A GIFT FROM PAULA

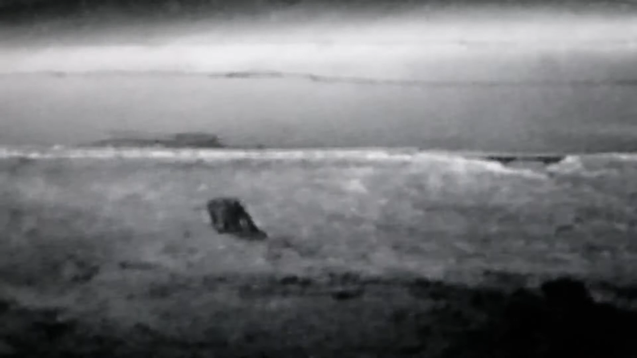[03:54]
And you know why they get hit by cars. I think I'm down to two.
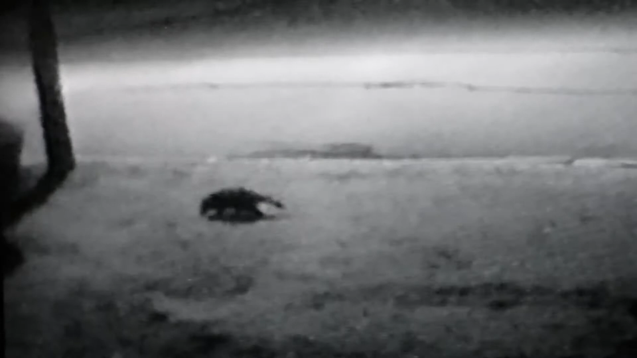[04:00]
At least I hope I'm down to two.